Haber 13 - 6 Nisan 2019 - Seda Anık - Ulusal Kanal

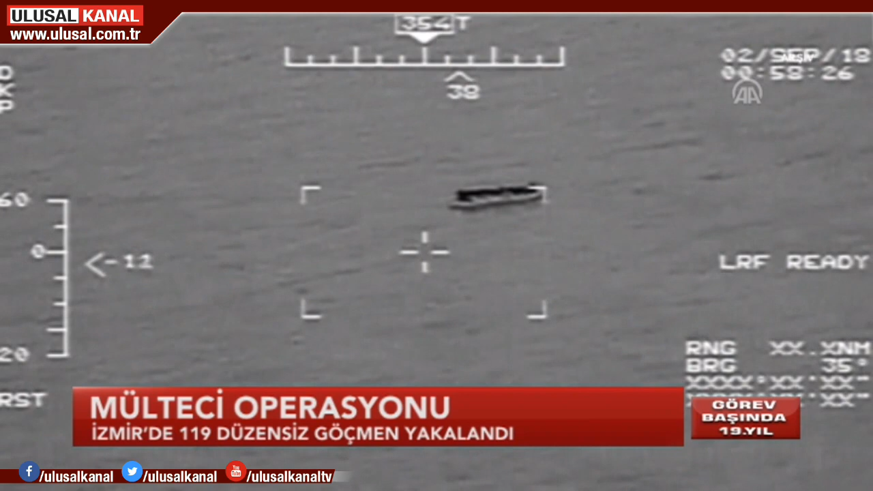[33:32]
Yasa dışı yollardan Yunanistan'a geçmeye çalışan 119 kaçak göçmen yakalandı. İlk operasyon Menderes'in Gümüldür açıklarında yapıldı. Sahil Güvenlik Komutanlığı'na motor arızası nedeniyle bir bottan yardım çağrısı geldi.
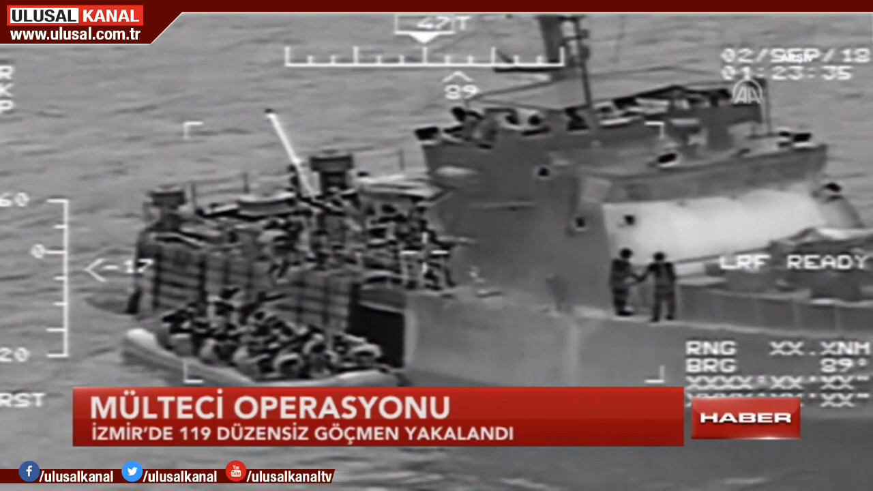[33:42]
Ekipler lastik bota operasyon düzenledi. Batmak üzere olan botta Afganistan uyruklu 47 göçmen kurtarıldı.
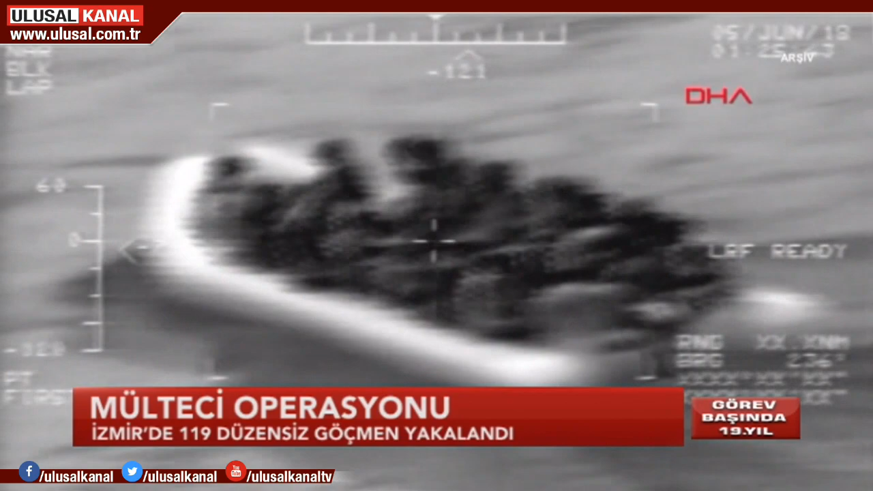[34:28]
Lastik bot'taki 14 Filistin, 5 Kana, 4 Irak, 3 Suriye ve 1 Mısır uyruklu 27 düzensiz göçmen yakalandı.